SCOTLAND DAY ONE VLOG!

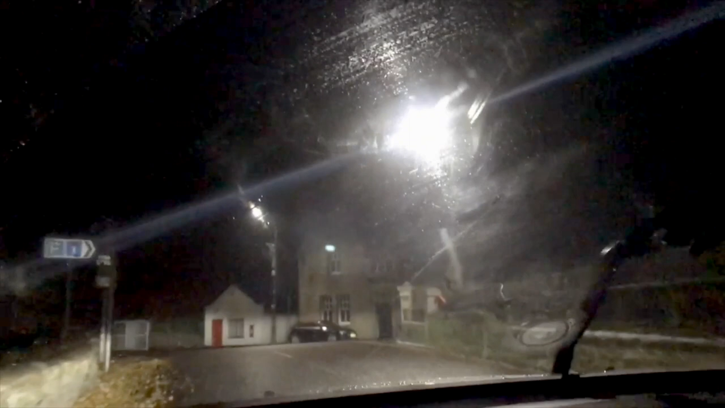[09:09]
This is where I love Scotland. Look at that. To the right. Oh my gosh. I just want to hang out here.
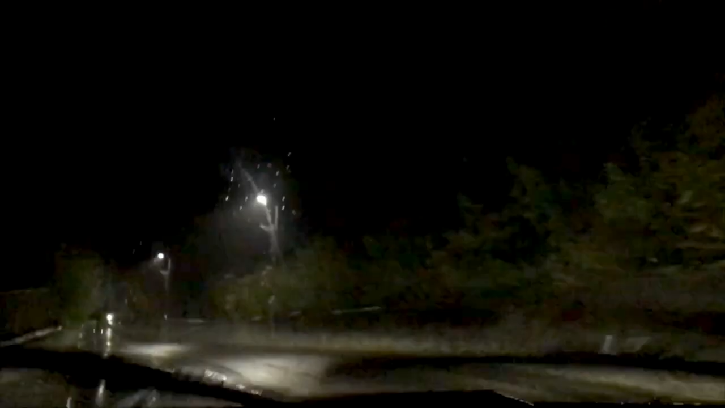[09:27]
It's so cute. Look at this little town. But seriously.
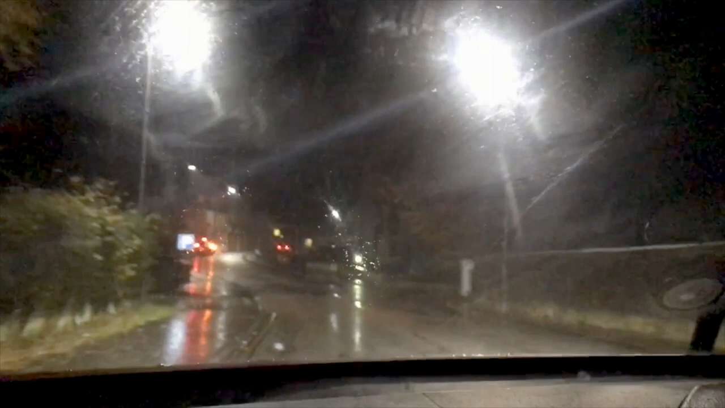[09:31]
Where's the gas station? Yeah. Seriously. We need the gas. Look at the town.
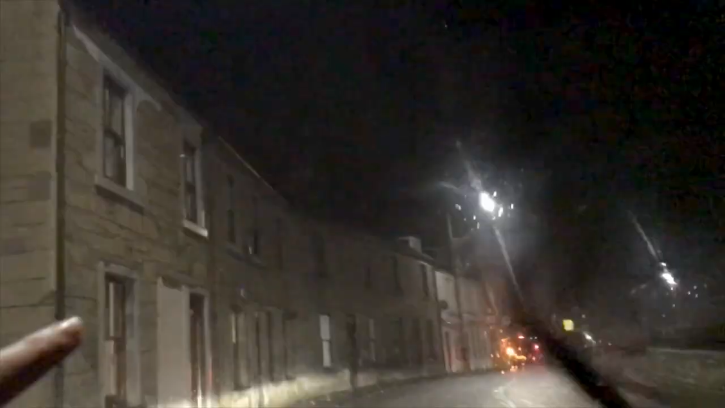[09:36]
Look at these little like houses. Oh my gosh. I love it. Shout out to the gas station attendant for being such an adorable guy.